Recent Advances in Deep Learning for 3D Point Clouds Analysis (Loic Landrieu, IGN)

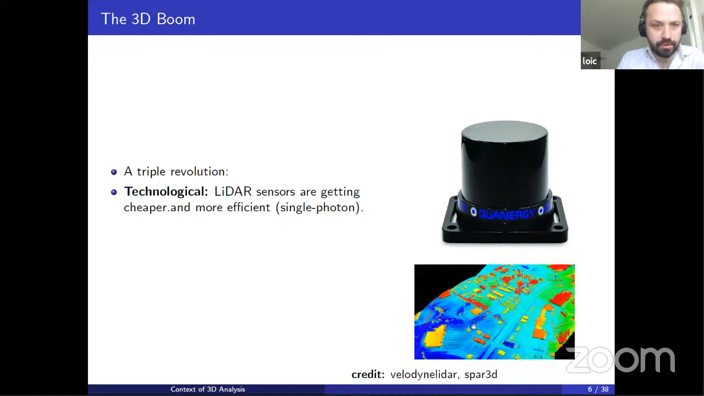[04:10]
There is new technology called single photon lidar, where a sensor can detect the single photon bouncing back on a surface. So it gives for amazing density and the data that we never had before. And there is a prospect of very interesting industrial applications. Obviously autonomous driving, but also digital twin modeling for industrial facilities. And also earth monitoring can really benefit from the 3D modality. And as we show, it's a very dynamic methodological field.
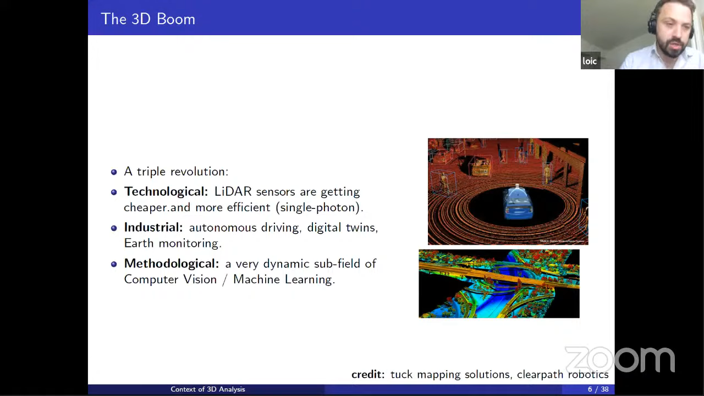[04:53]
It's a very dynamic subfield of computer vision and machine learning. And the 3D modality is really becoming one of the gold standard modality to try out new methods along with images on text. So this combination of three factors means that the 3D modality attracts a lot of attention by both researchers and industry.
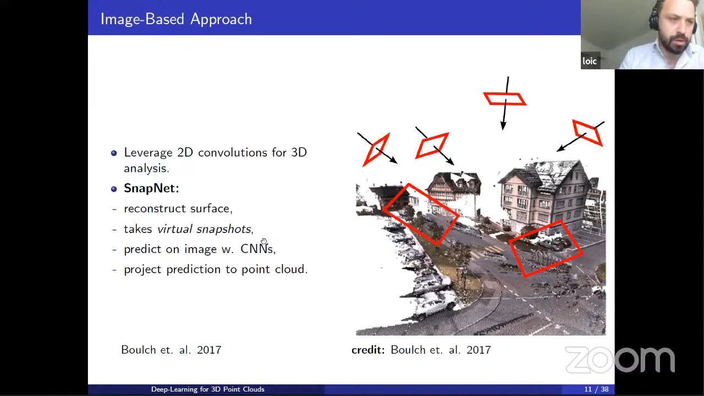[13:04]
And so it's not the end, it's not the best solution, but it was the first one that really showed that deep learning can be applied to 3D point clouds. Another generalization, so it's also observing that conversational neural networks are very efficient on images, which are regular two degrees.
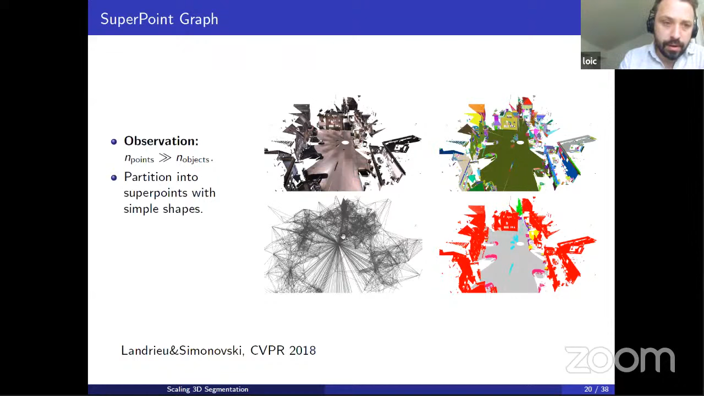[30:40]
Then we can have a global, um, class classification of all the super points, and hence of all the points. So basically, uh, we've broken down the semantic segmentation of large point clouds into, uh, three steps.
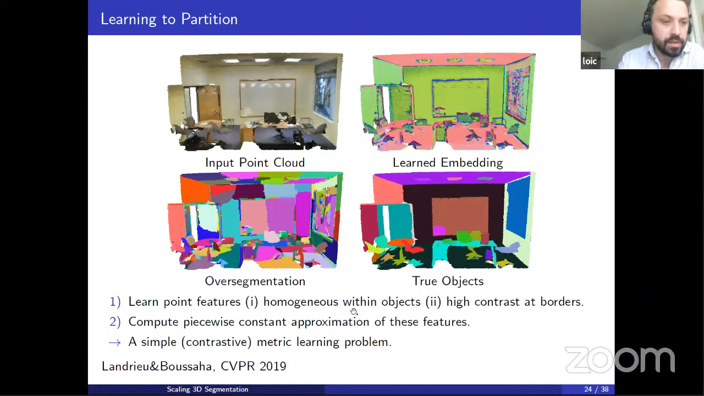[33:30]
super points are going to, uh, closely follow, um, the borders of objects. And this can be learned with a simple contrastive, uh, loss. It's actually a quite easy metric learning, uh, problem to, to, to learn. And, uh, this leads to very nice super point that's really follow, um, the, uh,
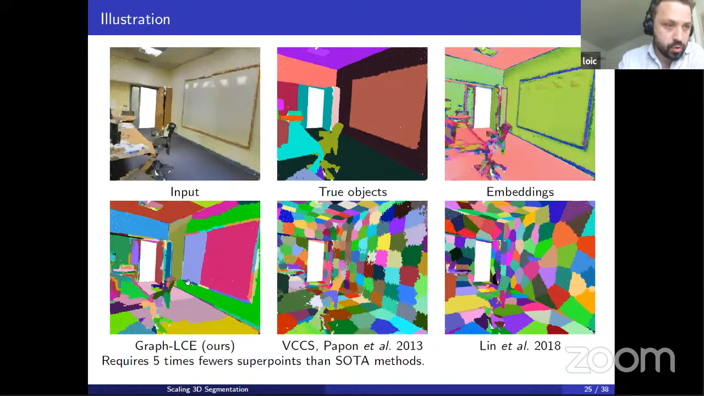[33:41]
controls of objects are now much better than the state of the art of, uh, super point, uh, 3d super point methods, because it's, uh, it's a learning method and the others are not. Here on the autonomous, uh, driving, uh, driving, the datasets, you can see, so this is embeddings, not here. This is a branch of subjects. And you can see something interesting. Uh, you have a tree where the trunk is surfacing, uh, brown and the foliage is green on the volumetric. So very different geometry.